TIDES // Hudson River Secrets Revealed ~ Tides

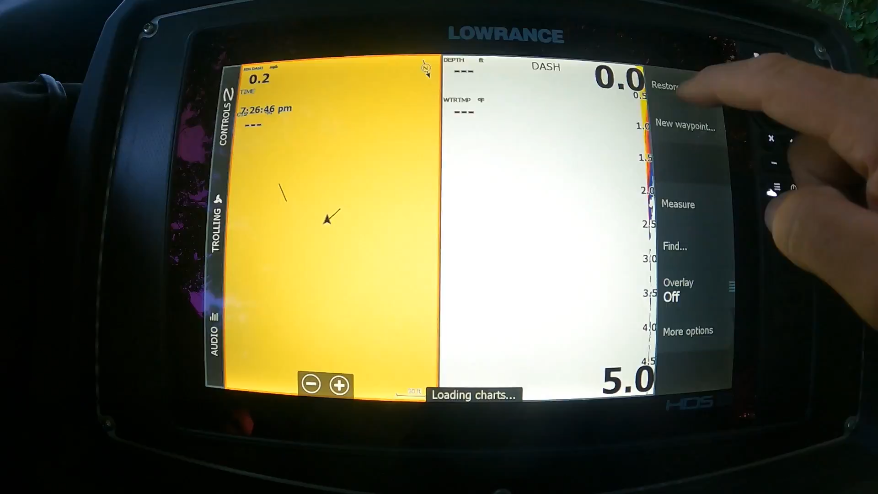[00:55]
my Lowrance units it's been this way for a while I've